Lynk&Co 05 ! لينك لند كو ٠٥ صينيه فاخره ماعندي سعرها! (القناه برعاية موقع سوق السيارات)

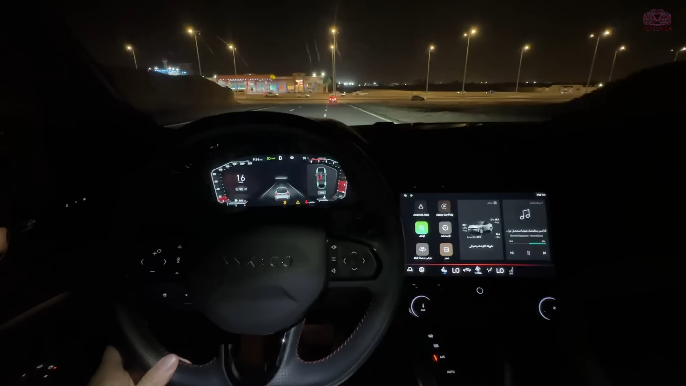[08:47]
لكن قبل ما نخش في التفاصيل شوفوا معاين شكل السارة في الليل شكل الإضاءات شكل العدادات شكل الشاشة